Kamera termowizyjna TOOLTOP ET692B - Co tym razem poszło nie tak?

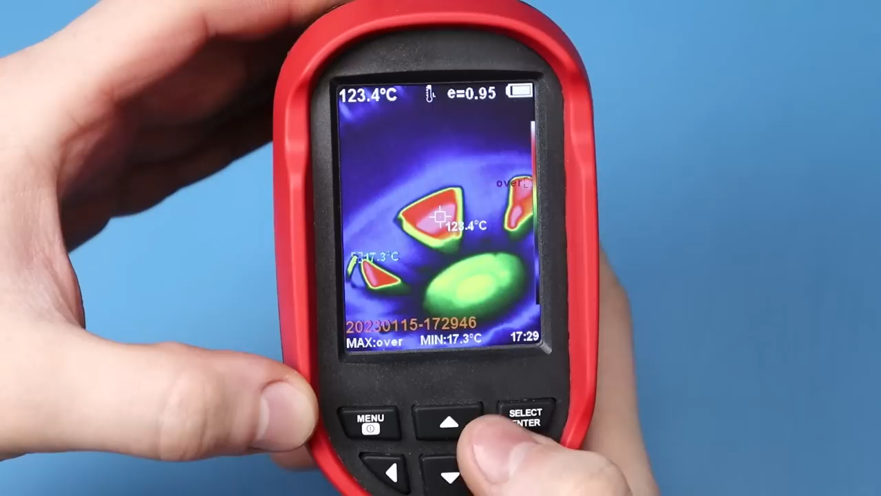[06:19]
On screen: spot 123.4°C, min 17.3°C
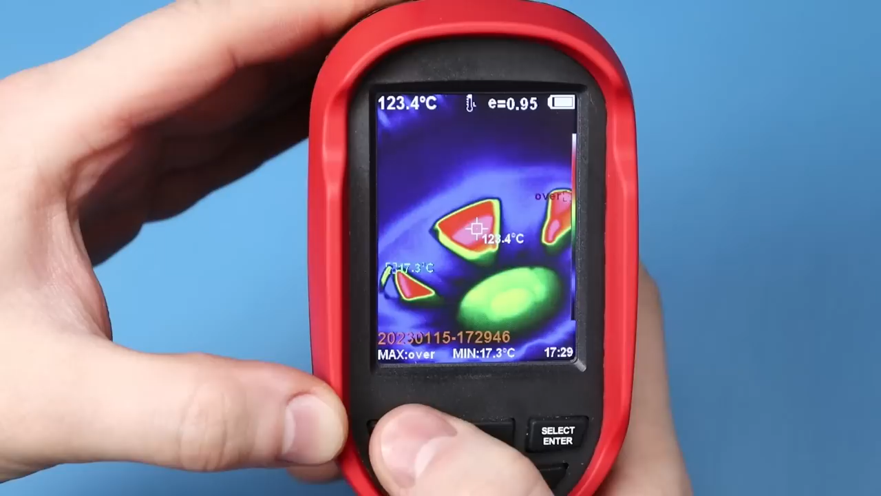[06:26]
On screen: spot 123.4°C, min 17.3°C
Tutaj możemy przeglądać filmy.
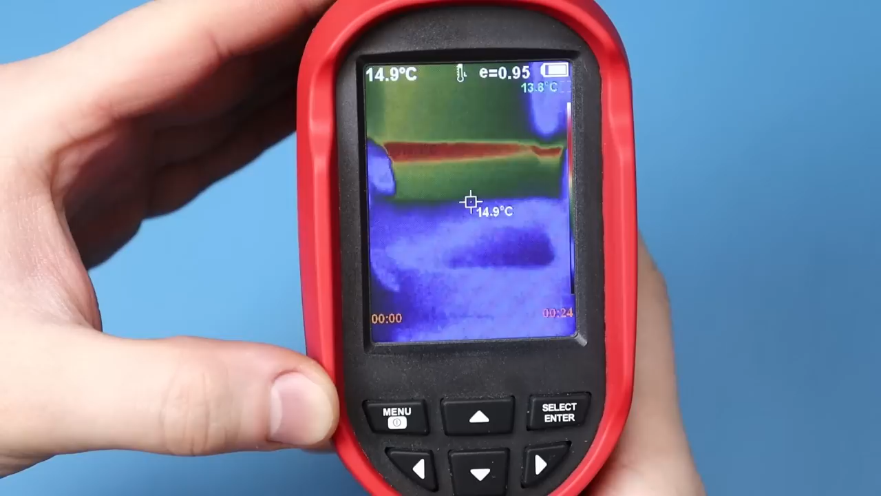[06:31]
On screen: spot 14.9°C
Filmy wydają się być płynniejsze niż ten obraz na żywo.
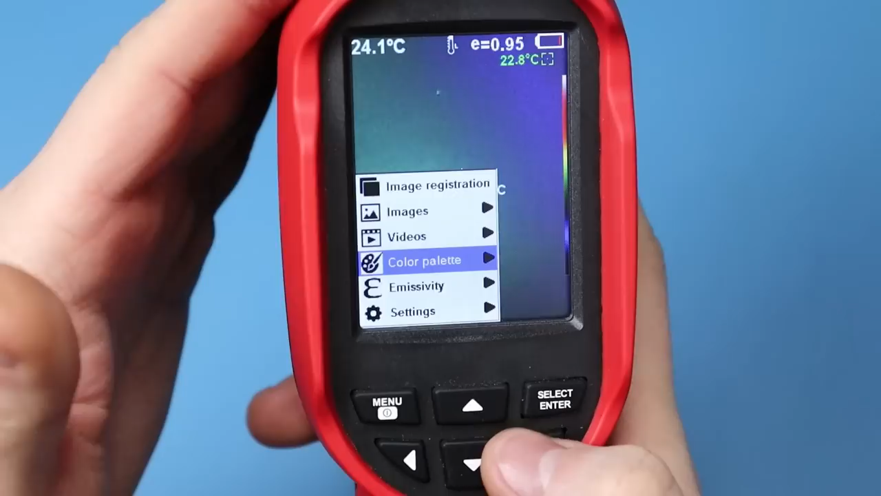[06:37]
Tu możemy wybrać paletę kolorów. Mamy pięć do wyboru.
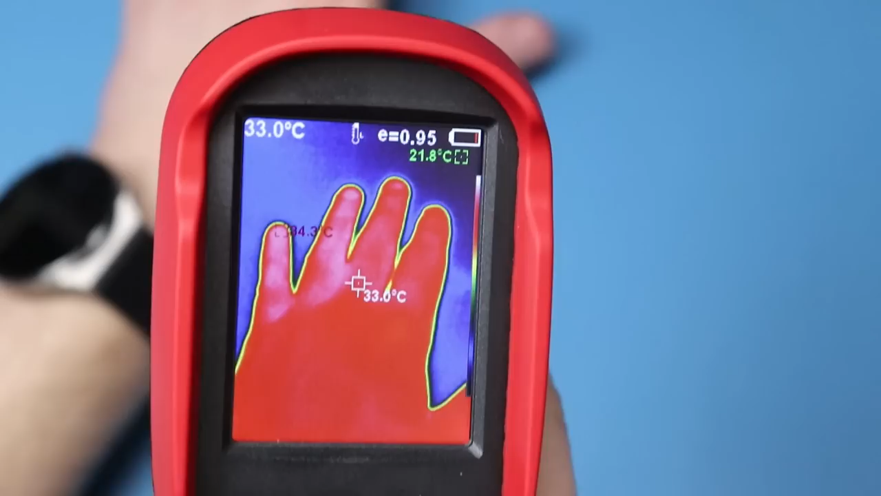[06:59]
On screen: spot 33.0°C
No i tak to wygląda. Czułość kamery jest OK.
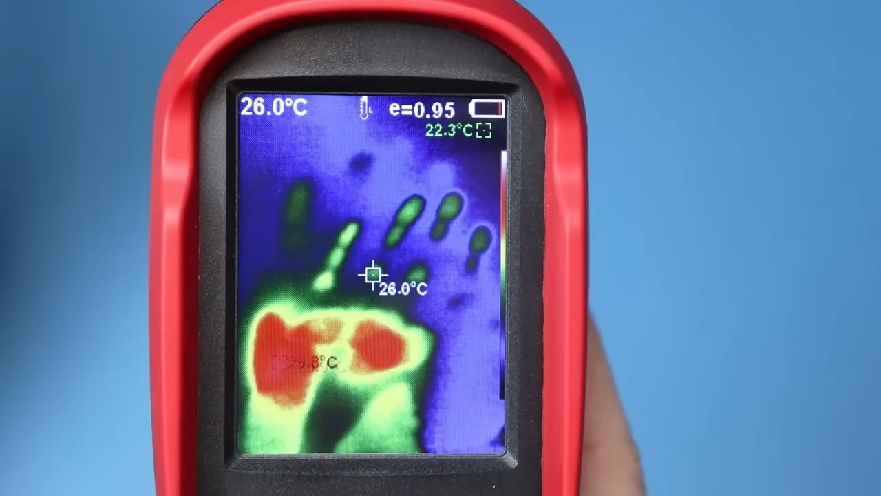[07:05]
On screen: spot 26.0°C
Bez problemu rejestruję ślad zostawiony po dłoni.
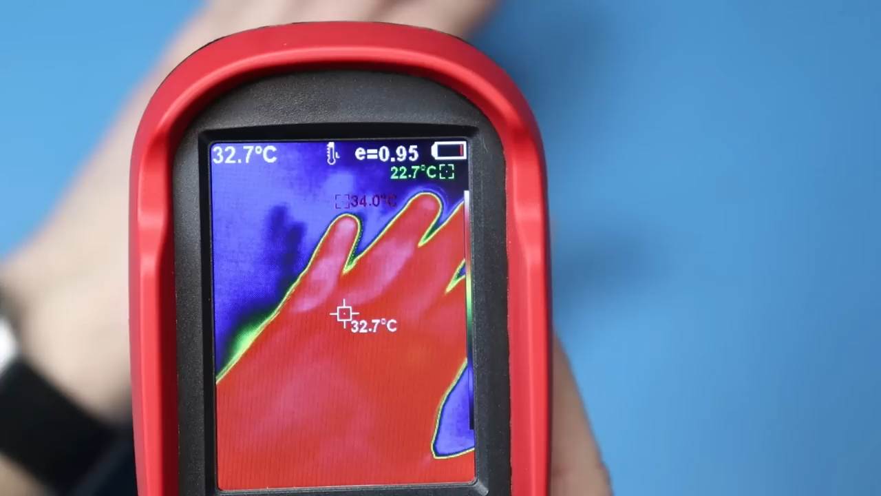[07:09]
On screen: spot 32.7°C
Zobaczmy, co mamy dalej.
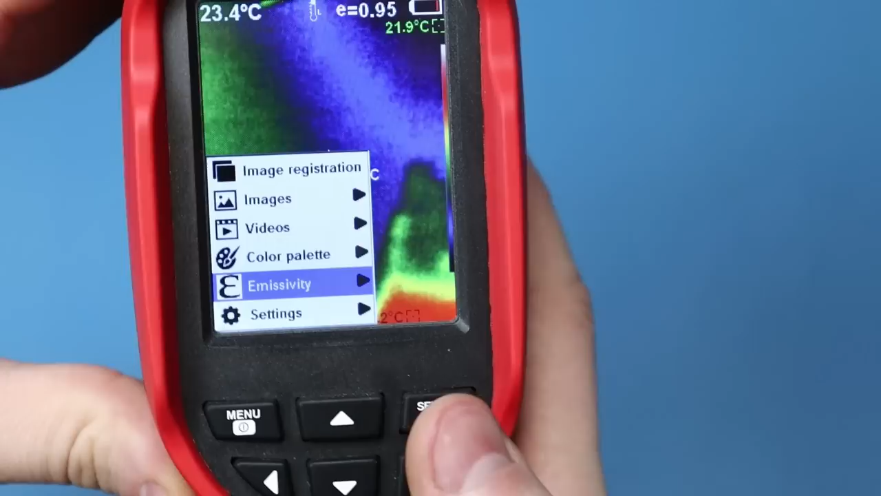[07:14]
On screen: spot 23.4°C
Ustawienie emisyjności. Mamy tutaj wstępne ustawienia.
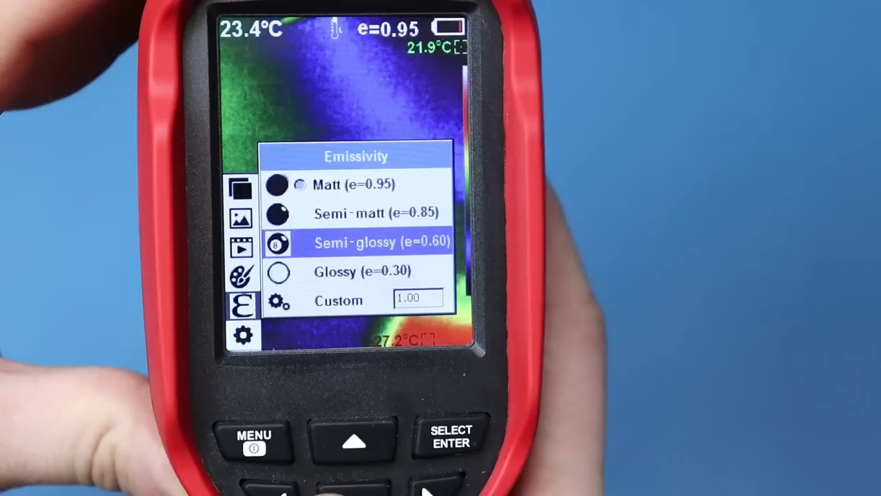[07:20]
On screen: spot 23.4°C
I możemy sobie też ręcznie ustawić w sposób bardziej dokładny wartość emisyjności. Dalej mamy ustawienia. Auto-wyłączanie.
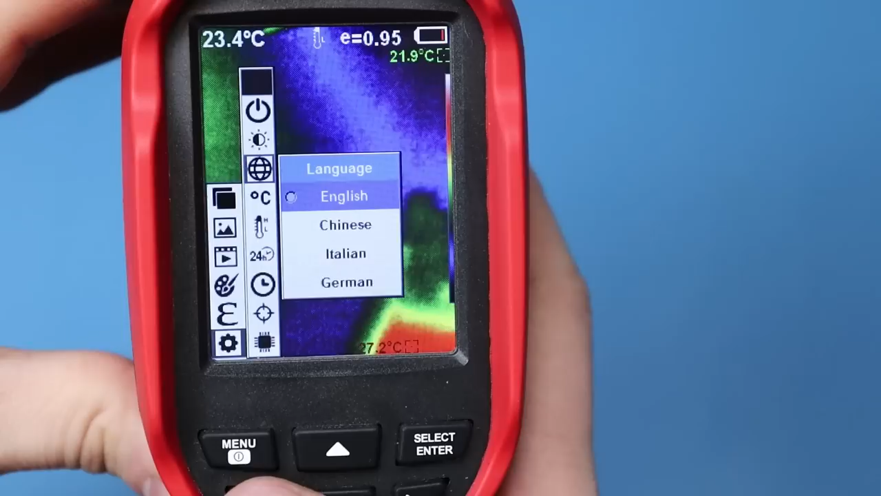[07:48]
On screen: spot 23.4°C
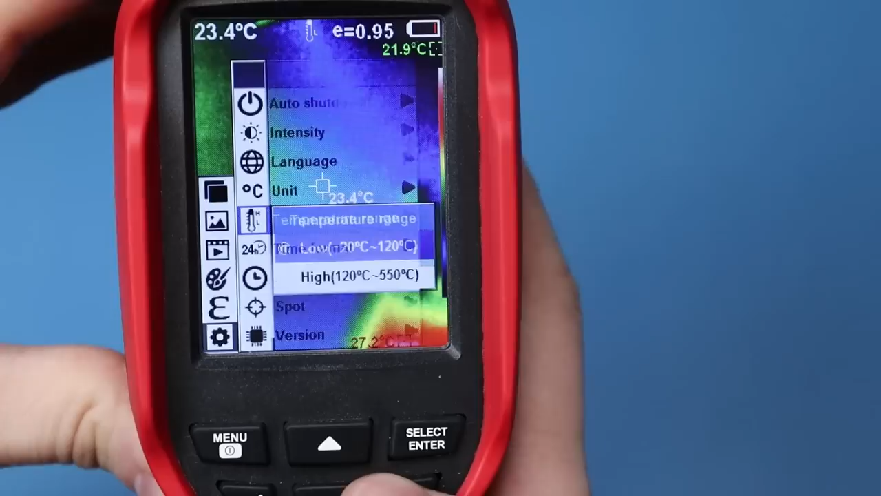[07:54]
On screen: spot 23.4°C
Auto-wyłączanie. Mamy tylko jeden zakres od minus 20 do 550, a tak naprawdę są dwa. No i jest to oczywiście gorsze rozwiązanie, bo musimy się przełączać pomiędzy nimi. Jeżeli mamy jakieś obiekty, które wykroczą poza te 120 stopni, no to już ich nie zobaczymy. Tylko pojawi się komunikat, że za gorący, że coś takiego. Tak samo odwrotnie, jeżeli ustawimy ten wyższy zakres,
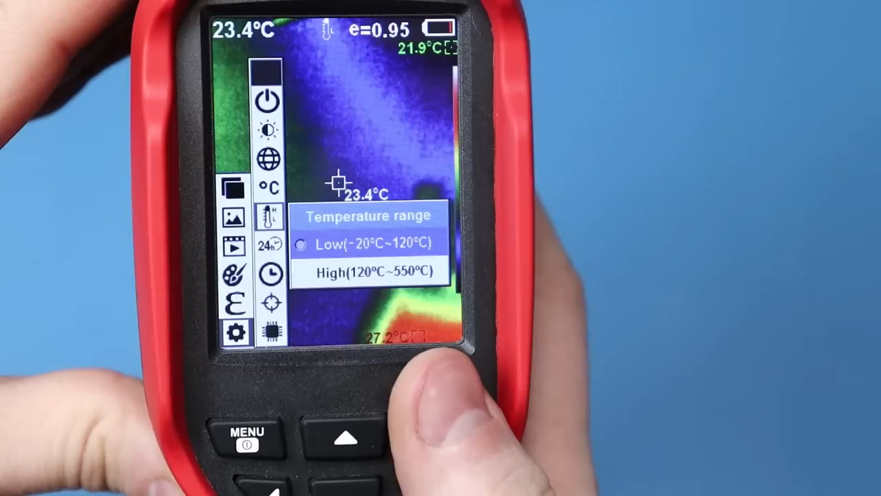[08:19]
On screen: spot 23.4°C
a obiekty będą miały poniżej 120 stopni, no to również ich nie zobaczymy i pokaże się komunikat, że są za zimne. Także tutaj producent troszkę jest nieprecyzyjny. Myślę, że jest to specjalnie tak napisane. Tu możemy sobie ustawić format czasu.
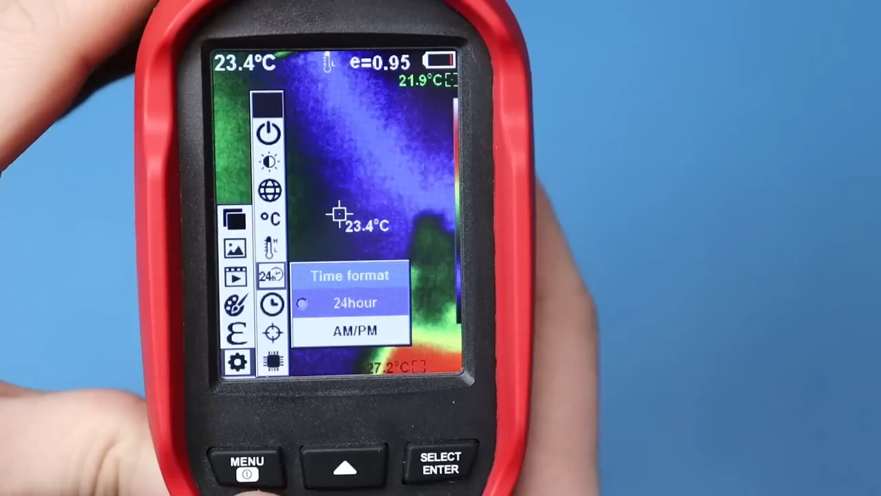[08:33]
On screen: spot 23.4°C
Możemy ustawić czas, datę, godzinę.
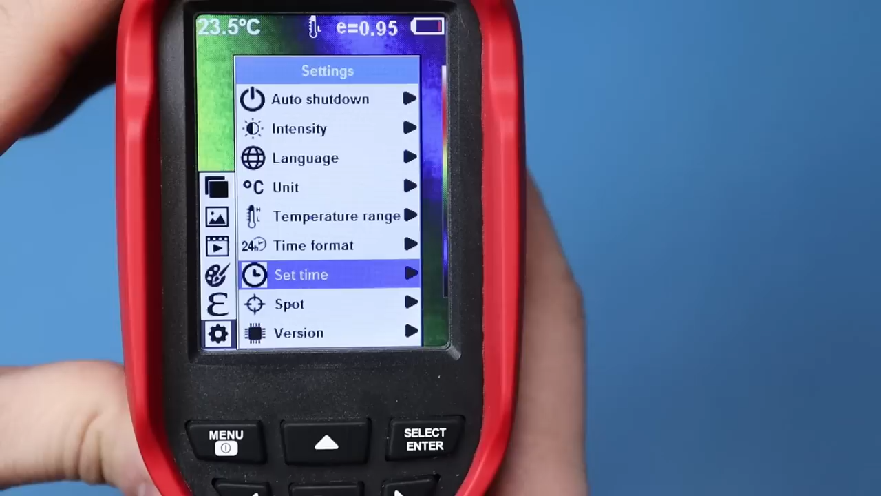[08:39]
On screen: spot 23.5°C
Tutaj możemy sobie wybrać, czy mają się pokazywać punkty o najwyższej i najniższej temperaturze.
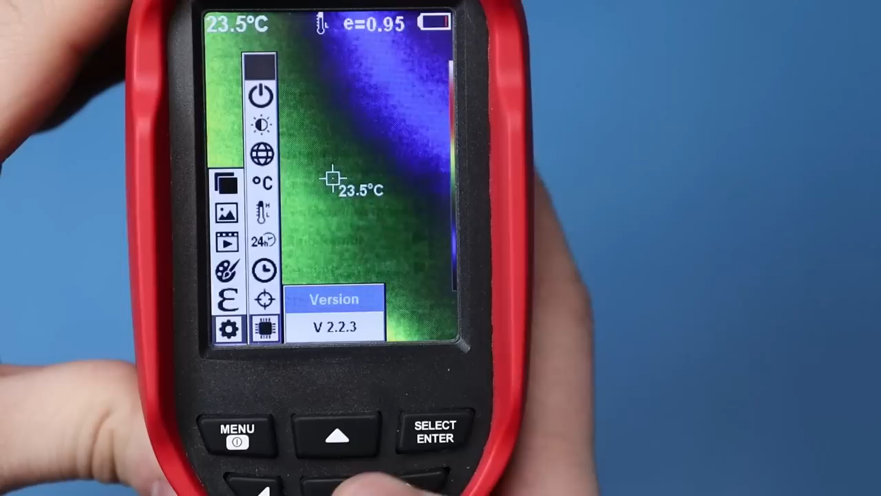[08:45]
On screen: spot 23.5°C
A tu mamy wersję oprogramowania. Wsterowanie jest dość proste i jest w miarę wygodne.
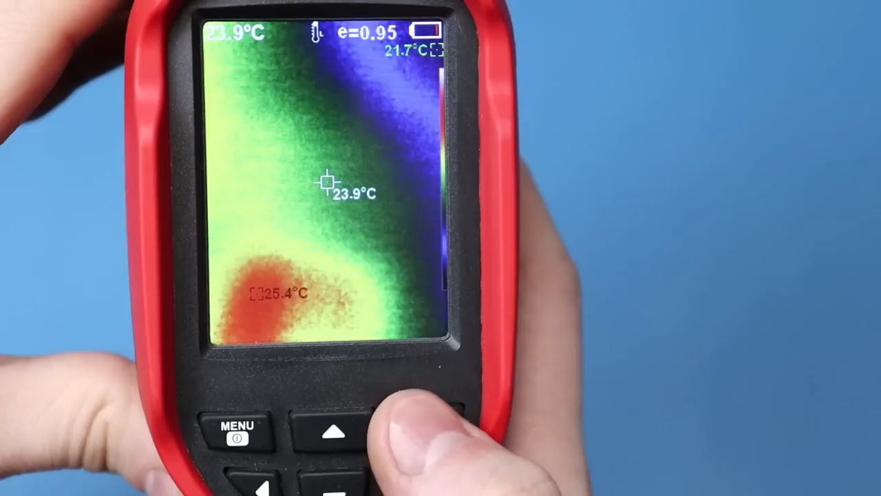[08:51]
On screen: spot 23.9°C, max 25.4°C
Jeżeli chodzi o rejestrację obrazu, to tak. Naciskając krótko spust, urządzenie pyta, czy chcemy zrobić zdjęcie. Naciskamy go jeszcze raz i potwierdzamy.
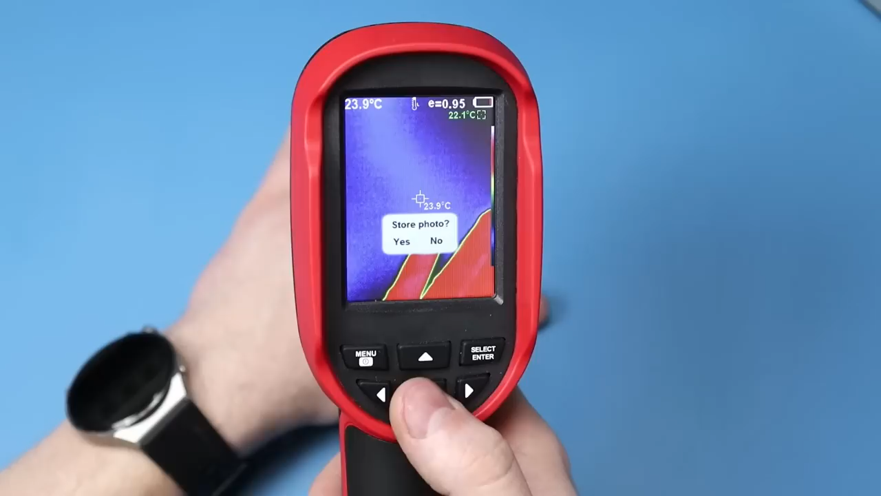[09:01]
On screen: spot 23.9°C
Jeżeli nie chcemy robić zdjęcia, klikamy select i anulujemy. Żeby załączyć to oświetlenie, trzeba dłużej przytrzymać przycisk.